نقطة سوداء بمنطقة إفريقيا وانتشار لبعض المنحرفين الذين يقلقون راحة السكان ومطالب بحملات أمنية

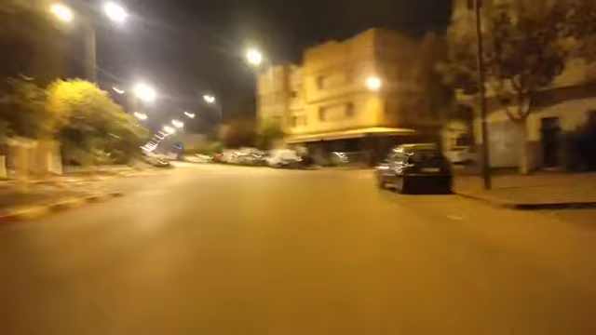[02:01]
شنو المخدر اللي كيبيعوا تما الله أعلم. كما قطعتم مشاهدينا الكرام أما أمامكم في هذا المكان منطقة غنسيك الحسنية بالضبط.